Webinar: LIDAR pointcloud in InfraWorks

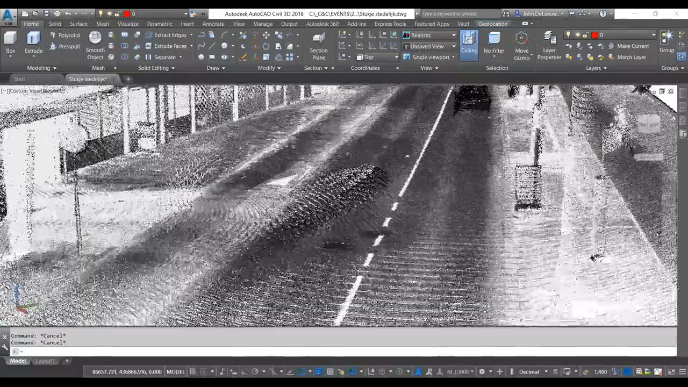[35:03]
Dus even kijken, volgens mij heb ik er hier eentje zitten.
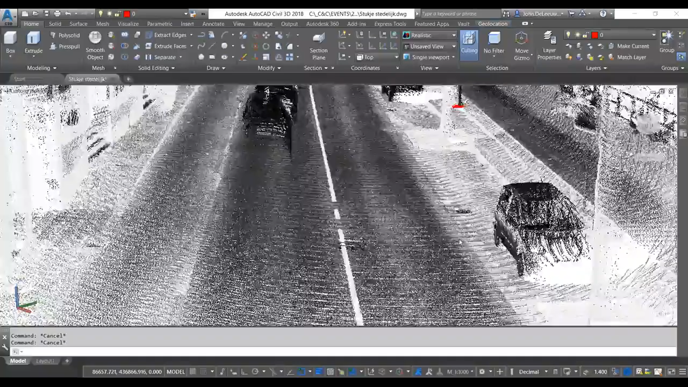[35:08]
Ja, daar zit er eentje.
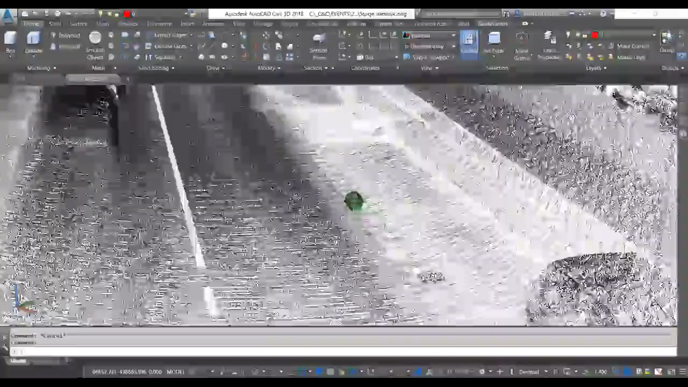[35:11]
Dus ook die zal ik nog eens eventjes gaan plaatsen.
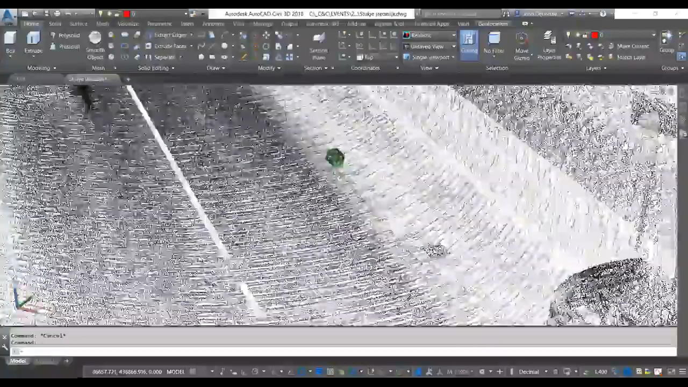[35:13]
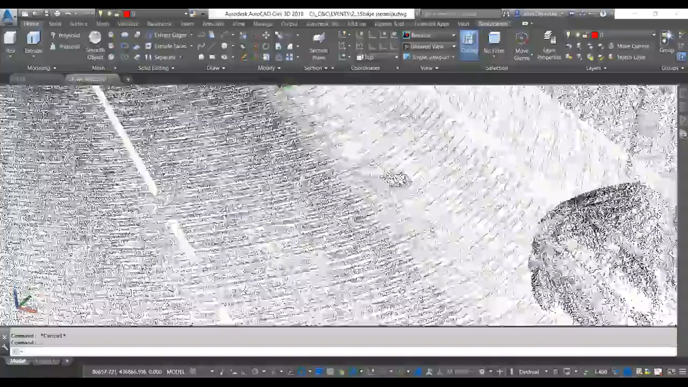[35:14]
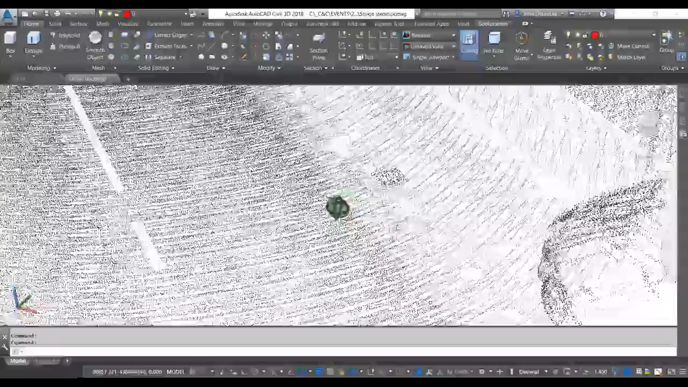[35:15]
En ik heb daar een blokje voor gemaakt, wat heet kolk. Dus ik kan gewoon kolk intikken en dat hier overheen plaatsen.
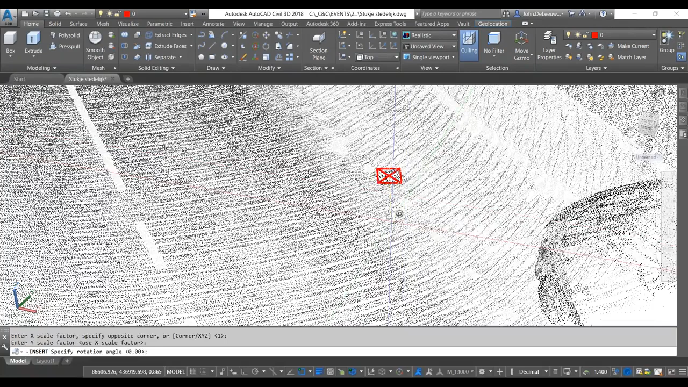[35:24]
En dat vervolgens ook weer uitlijnen op die manier. En dan heb ik ook daar een blokje geplaatst met een accurate RD-coördinaat.
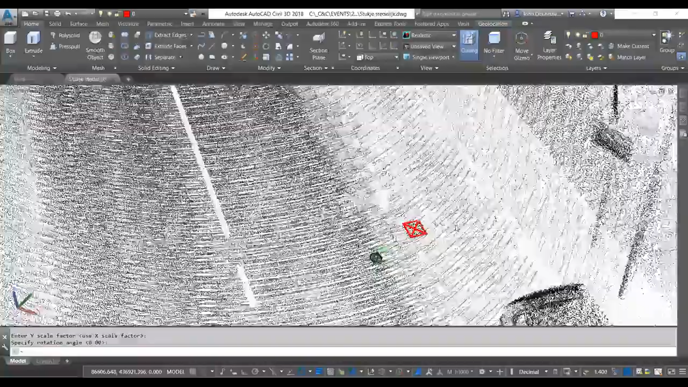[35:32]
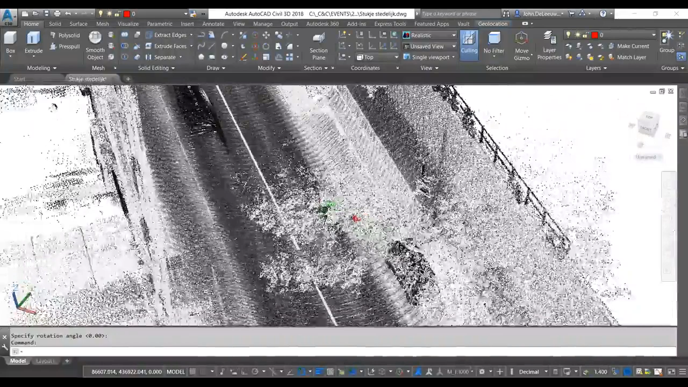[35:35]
En een z-waarde. Nou, ik denk heel aardig om te zien dat je op die manier ook eventuele features,
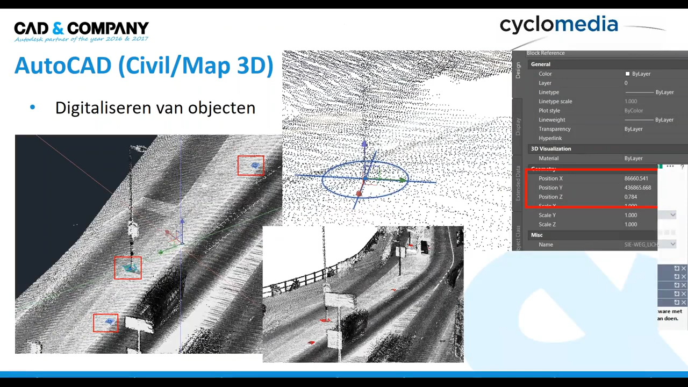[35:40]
verticale features, zou kunnen digitaliseren in het AutoCAD-platform. Nou, dan zijn we toe aan het programma InfoWorks.
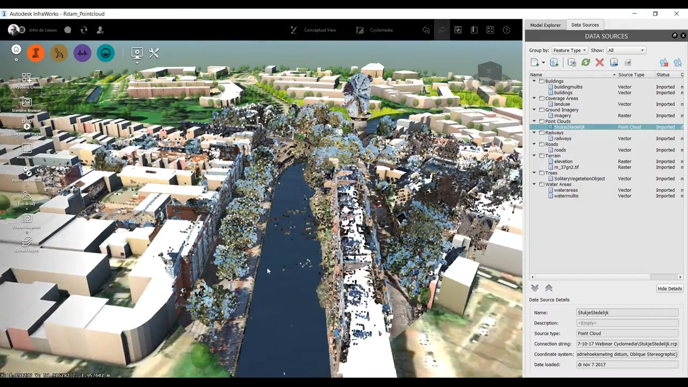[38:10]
Want ja, de model builder is in staat om tot zekere hoogte, bijvoorbeeld dit soort gebouwen die hier staan,
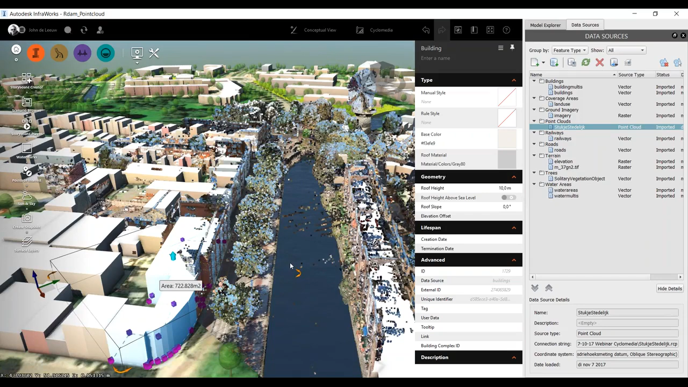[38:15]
te genereren vanuit een openbare databank.
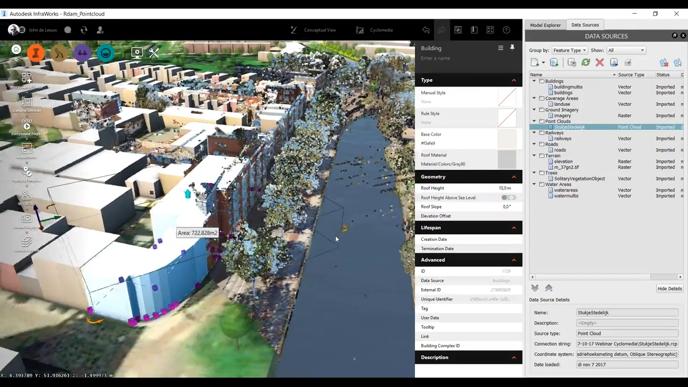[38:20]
Maar ja, de puntenwolk zelf, die biedt natuurlijk een enorm accuraat gevelbeeld. En je ziet ook dat de hoogtes van die gebouwen niet kloppen. Niet altijd.
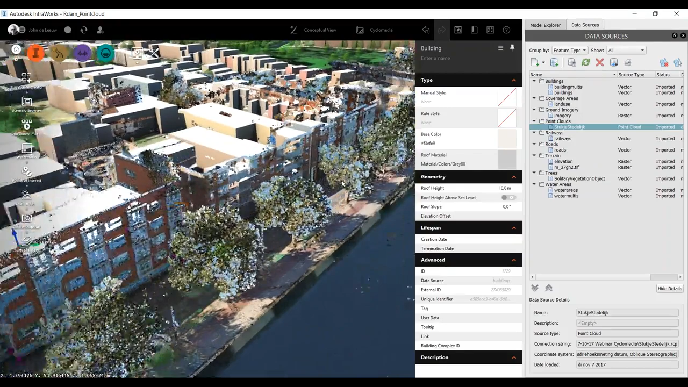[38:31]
Ja, we hebben hier in feite gewoon nu met de puntenwolk een extreem
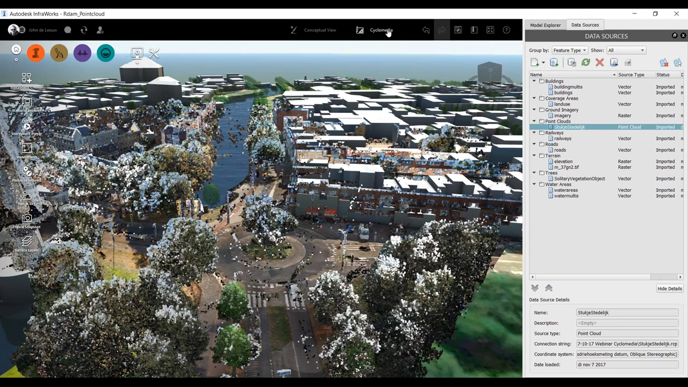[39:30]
En er wordt een klassificatie gedaan van de verticale features. Nou, ik heb dat ook al een beetje voorbereid in een ontwerpvariant, zoals we dat hier noemen in InfoWorks. Ik kan meerdere varianten van eenzelfde model eigenlijk in één bestand laten zien, in één database.
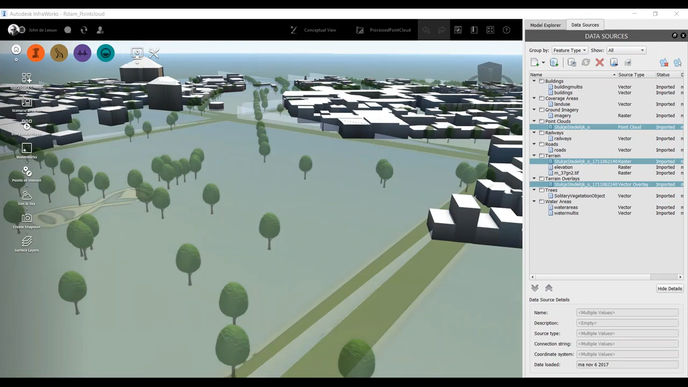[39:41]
En wat ik hier heb gedaan, dat is in feite de puntenwolk gebruikt om het terreinmodel, wat eronder zit, om dat ja,
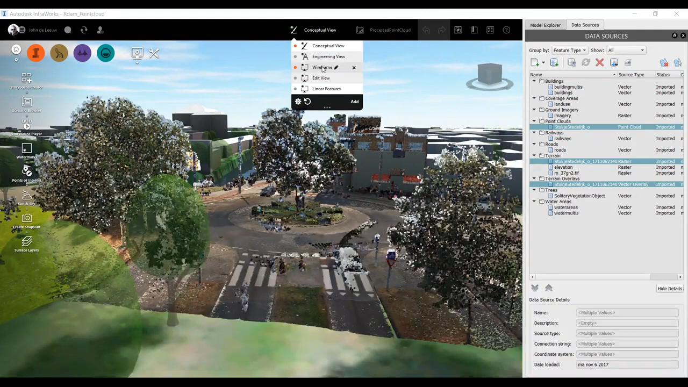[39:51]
als het ware nog te laten verbeteren.
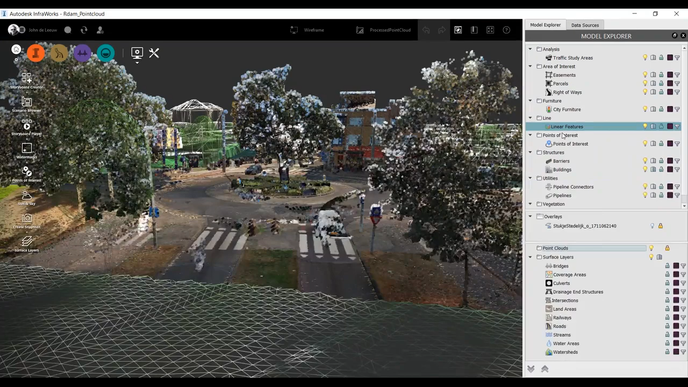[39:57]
En dat zal ik ook eventjes laten zien door de puntenwolk nu gewoon even uit te zetten.
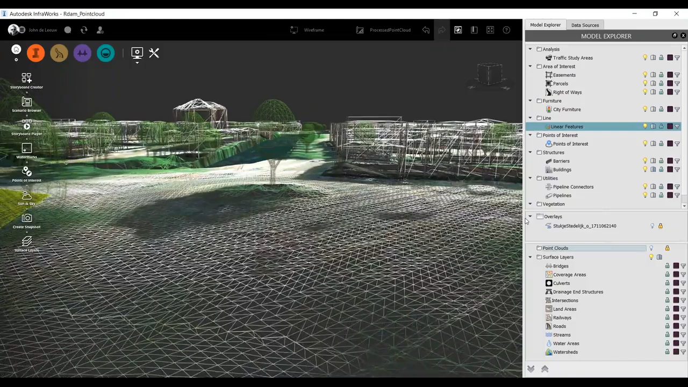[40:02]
En dan zien we hier een beeld in een, ja, in een triangulatiemodel, een digitaal terreinmodel, wat direct uit de puntenwolk is genomen voor wat betreft de hoogtes.
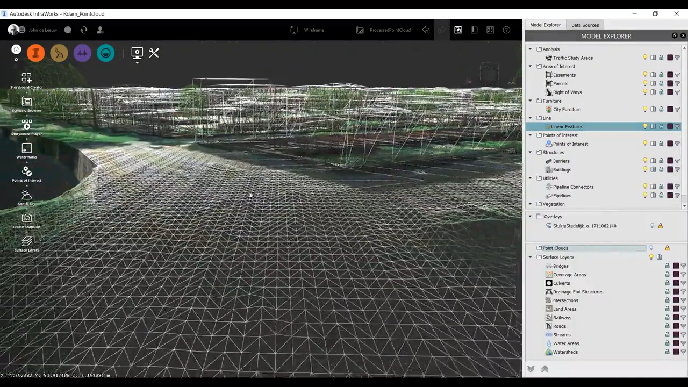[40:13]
En nou, dat is eigenlijk een eerste stap tot een aantal andere zaken.